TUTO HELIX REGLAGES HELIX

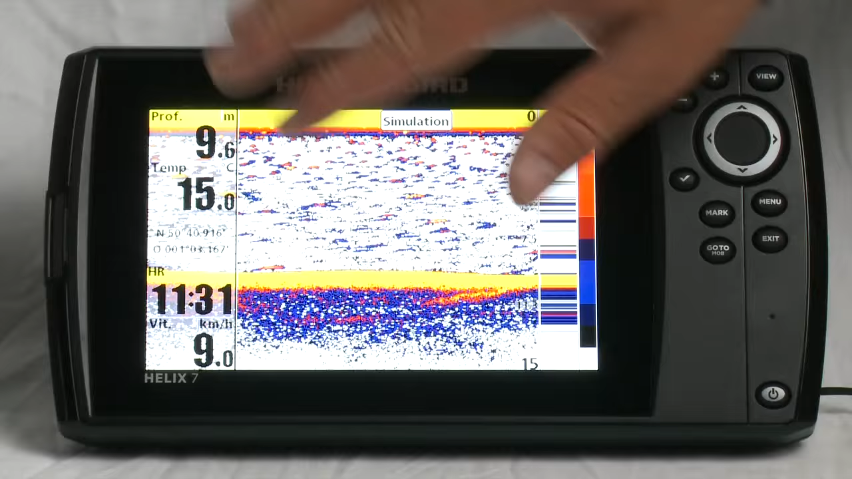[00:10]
On screen: depth 9.6 m, water 15.0°C, speed 9.0 km/h
Bonjour, c'est Kevin Mingot et aujourd'hui je vais vous expliquer comment régler et personnaliser les différents affichages sur les appareils Helix. Alors aujourd'hui j'utilise un Helix 7 mais bien évidemment ces explications sont valables pour toute la gamme Helix. Alors quels sont les éléments qui vont nous intéresser ? Bien évidemment c'est les différentes unités, l'affichage de ces unités et des petits éléments comme ce qu'on appelle la scope ici qui est le sondeur en temps réel. Donc pour accéder à ces réglages je vais appuyer deux fois sur la touche menu, une fois, deux fois et je vais arriver dans les menus général de mon appareil.
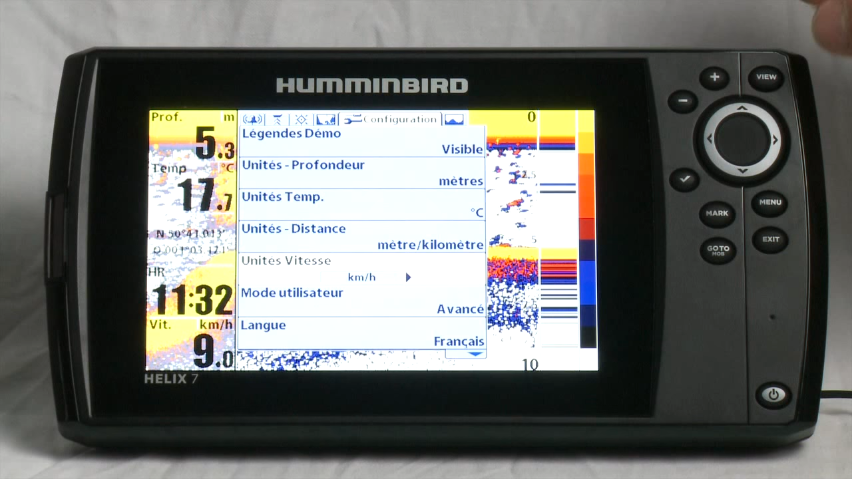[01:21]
On screen: depth 5.3 m, water 17.7°C, speed 9.0 km/h
Alors qu'est-ce que c'est le mode utilisateur ? C'est une fonction qui permet d'accéder à des menus plus longs, plus grands qui vont nous donner plus d'options. Donc là je vais passer en mode avancé. Voilà, donc j'ai validé en appuyant sur la flèche de droite et comme on peut le voir je suis en mode utilisateur avancé et je vais pouvoir accéder à d'autres réglages.
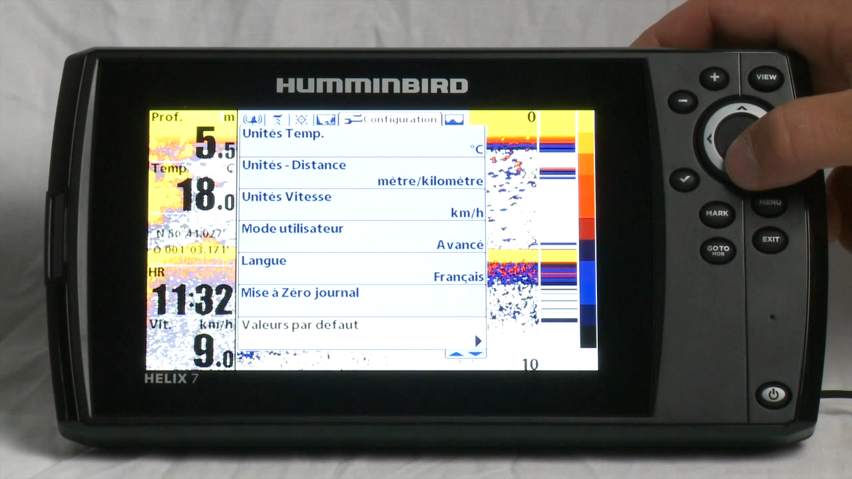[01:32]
On screen: depth 5.5 m, water 18.0°C, speed 9.0 km/h
Donc je continue de descendre et je vais aller me rendre jusqu'à la fonction appelée sélection des relevés.
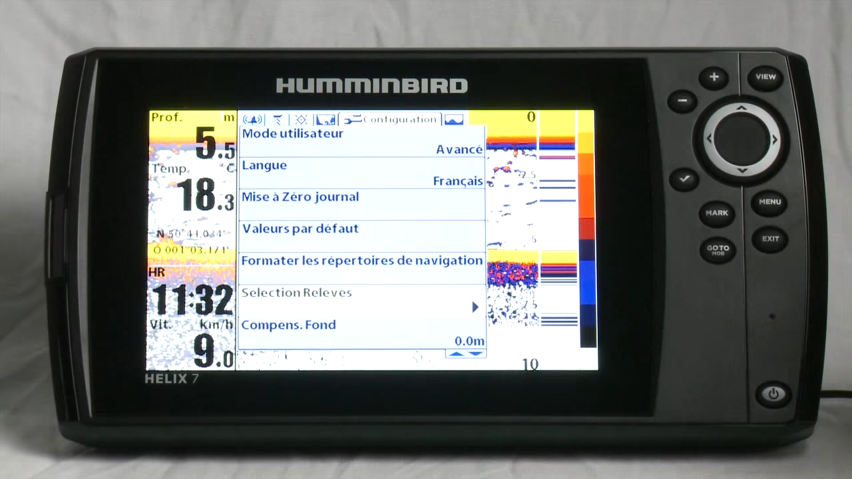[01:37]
On screen: depth 5.5 m, water 18.3°C, speed 9.0 km/h
Donc en fait cette fonction, ce menu sélection des relevés, j'appuie à droite pour valider,
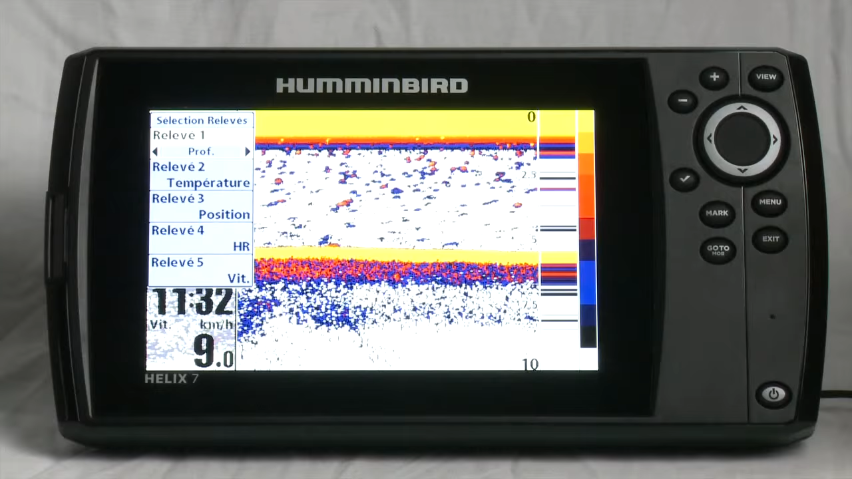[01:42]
On screen: speed 9.0 km/h
il va correspondre aux différents éléments affichés ici sur la gauche de l'écran. Ça peut également être affiché en bas sur des appareils comme les Helix 12. Donc ici, je me déplace dans les différents relevés et avec les flèches droite et gauche, je vais pouvoir choisir de changer ces relevés. Donc on peut voir, là je viens de changer le relevé et j'ai mis vitesse O, ça m'a automatiquement changé l'affichage en bas à gauche de l'écran.
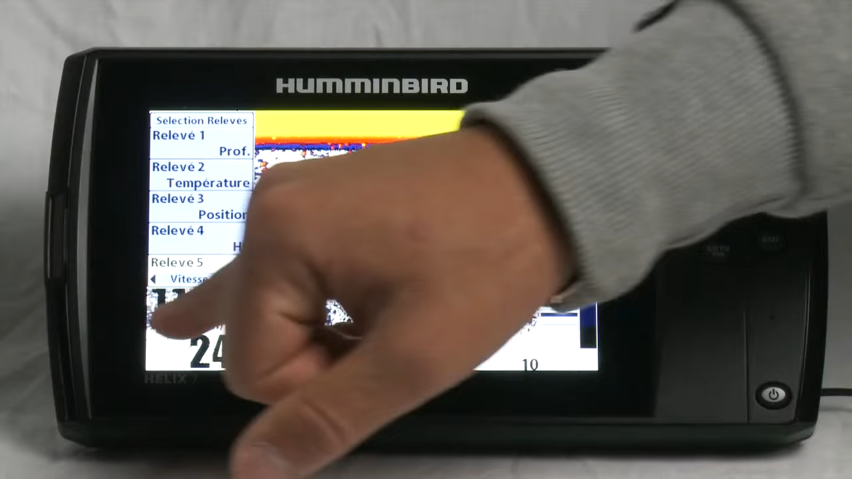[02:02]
Ou tout simplement, je vais pouvoir tous les désactiver de sorte à avoir une vue pleine écran sans aucune gêne de la part de ces relevés. Donc je le mets en inactif. Par exemple, je les mets tous en inactif. Voilà.
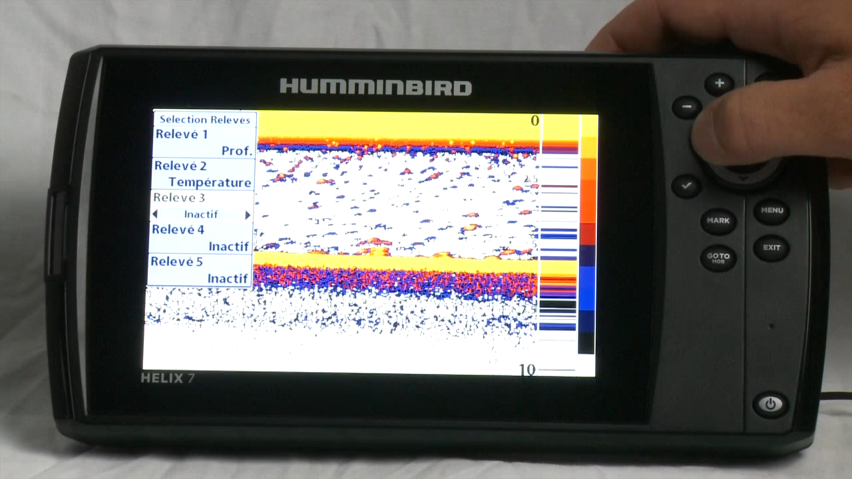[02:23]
Inactif. Inactif et enfin inactif. Je quitte à l'aide de la touche Exit jusqu'à fermer tous les menus et je reviens donc sur ma vue sondeur qui est quasiment en plein écran. Donc on a d'autres petits éléments, par exemple sur cette vue sondeur qui est la Scope,
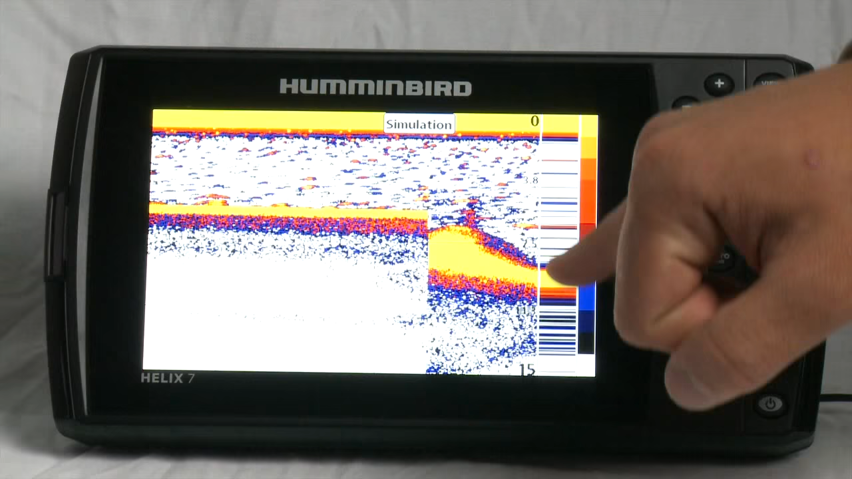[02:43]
c'est cet élément qui nous indique le sondeur en temps réel, et cette barre de couleurs. Cela aussi, on va pouvoir les supprimer. Donc je rappuie deux fois sur la touche Menu et ici, je vais me déplacer dans les différents onglets jusqu'à Sonar.
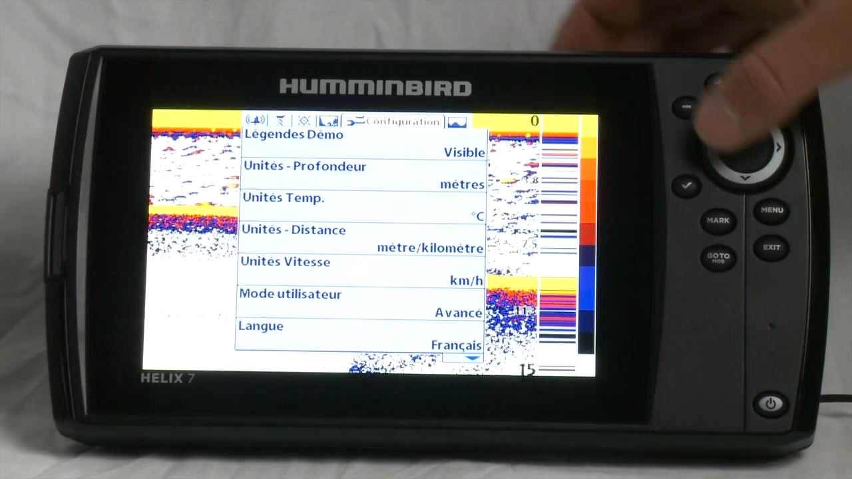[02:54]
Et dans Sonar, en descendant, je vais pouvoir choisir d'afficher ou de masquer les éléments que je viens de citer.
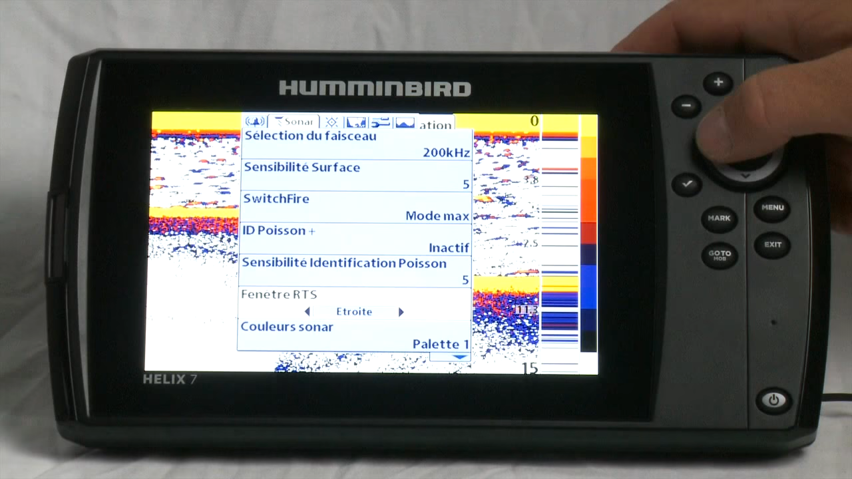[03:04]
Donc par exemple, fenêtre RTS, large, étroite ou tout simplement inactif. Je continue de descendre et je vais pouvoir trouver l'option barre de couleurs. Ici, je vais appuyer sur la flèche de gauche pour la mettre en inactif.
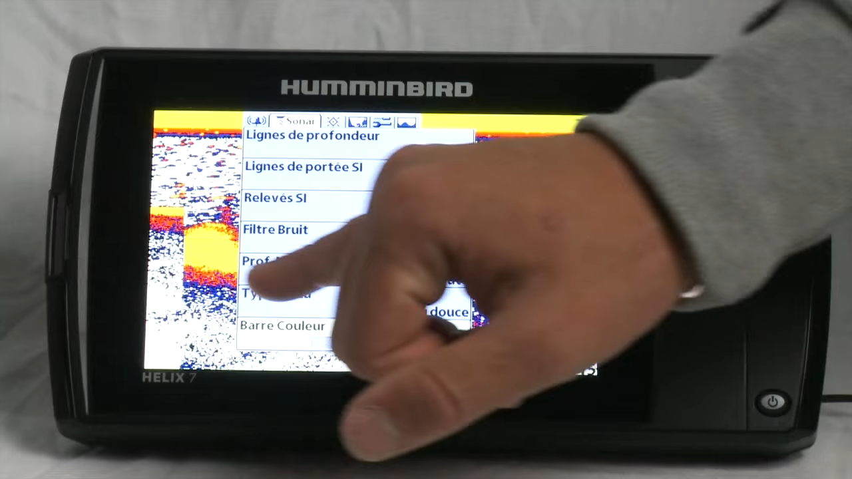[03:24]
On remarquera également un autre petit paramètre au-dessus qui peut nous intéresser, sur lequel je reviendrai dans un autre tuto qui est le type d'eau.
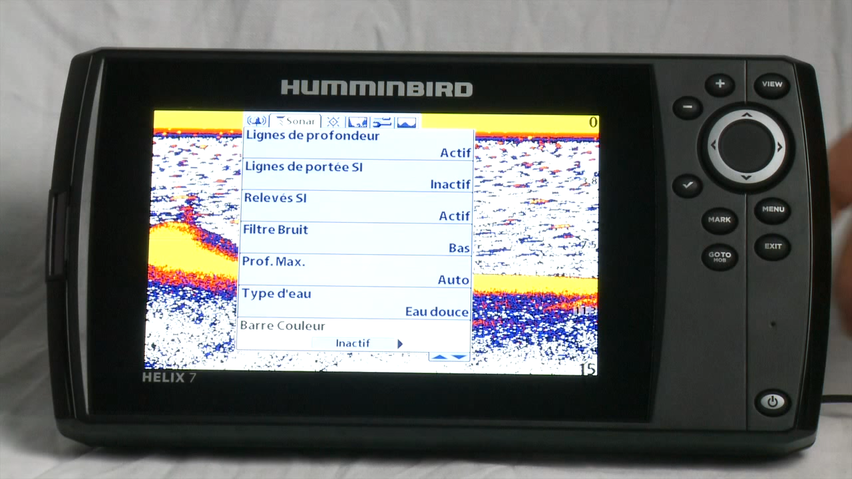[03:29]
J'appuie sur la touche Exit et je retrouve mon affichage que j'ai entièrement personnalisé pour l'afficher en plein écran. Voilà comment est-ce qu'on personnalise les affichages sur les appareils Helix.